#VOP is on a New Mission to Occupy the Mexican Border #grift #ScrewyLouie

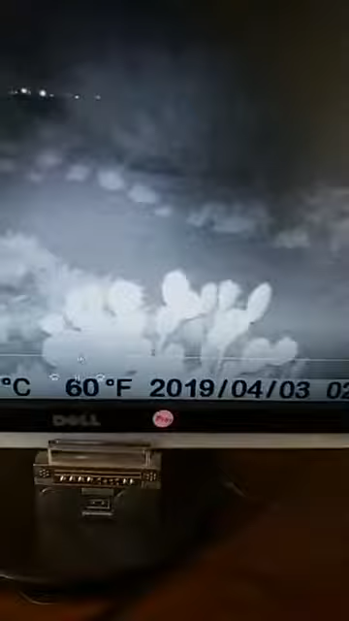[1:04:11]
All right. So, you ended up having seven individuals come through.
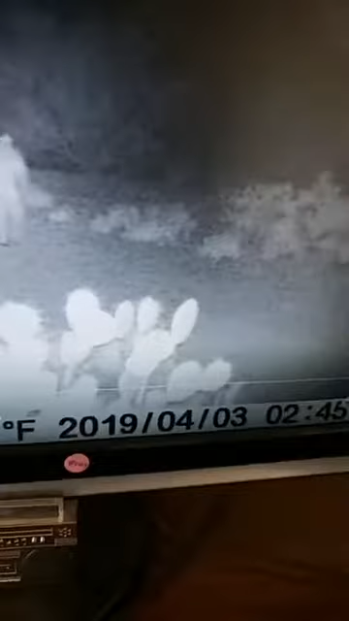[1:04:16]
Now, I'm going to pause this right here for a minute. Okay. Now, this is a female.
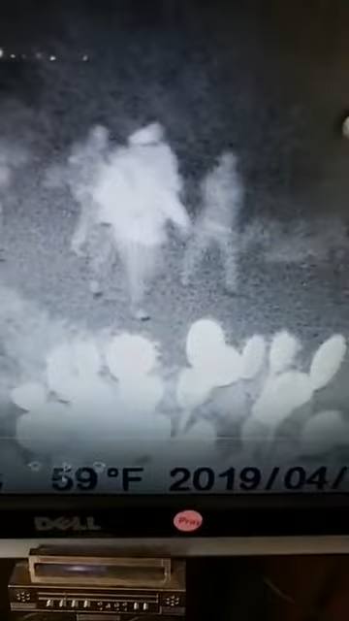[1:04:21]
Sorry, it's coming out fuzzy. I don't know what's wrong with my screen. It comes out really good. It won't come out good on my phone for some reason.
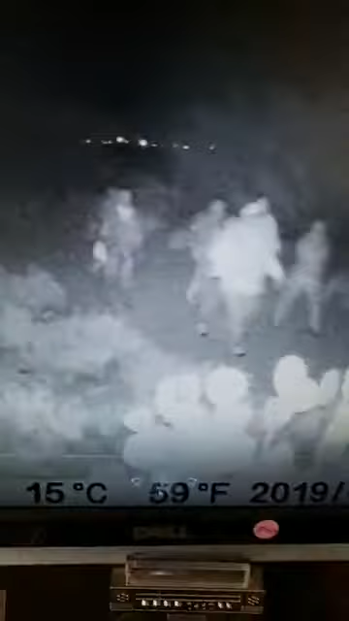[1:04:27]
You got female here. right behind this guy is another female. You have two women in this group.
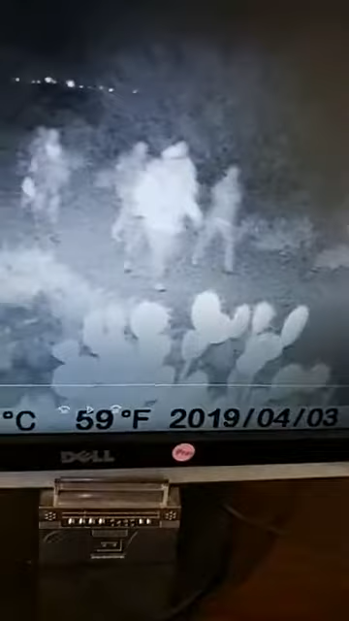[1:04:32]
You'll see her pop up right there.
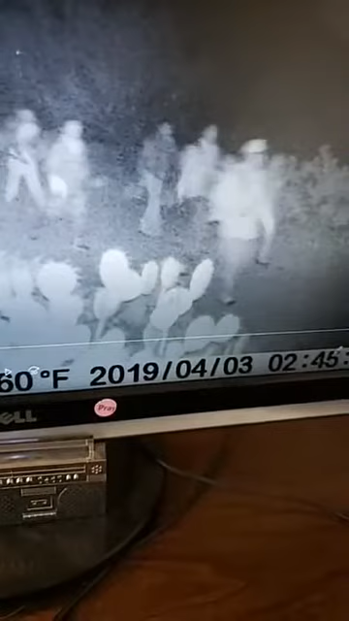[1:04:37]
She actually looks over. It's almost like she might have seen that thing.
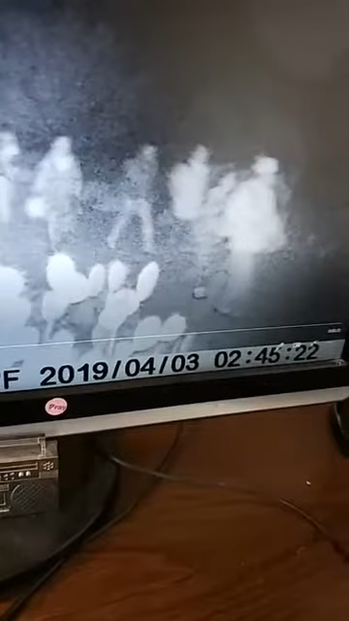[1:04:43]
Pretty good. I don't know why it doesn't come out clear on this.
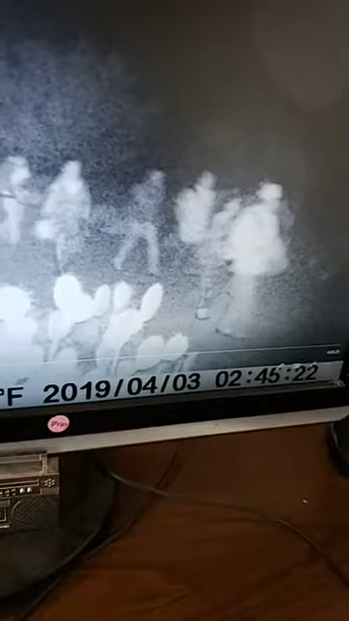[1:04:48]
But anyways, you had two women that moved through. This guy in the back, he was fixing his pants.